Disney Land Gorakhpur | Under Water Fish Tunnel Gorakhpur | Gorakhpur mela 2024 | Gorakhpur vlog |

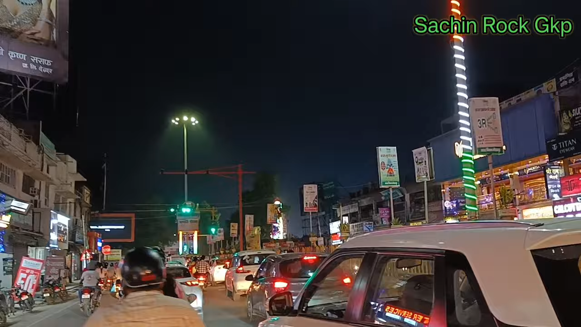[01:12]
बहुत ही खुबसूरत लगता है तो बस हम आ चुके हैं कचहरी चौरहा अब यहीं से हम राइट हैंड में मुरेंगे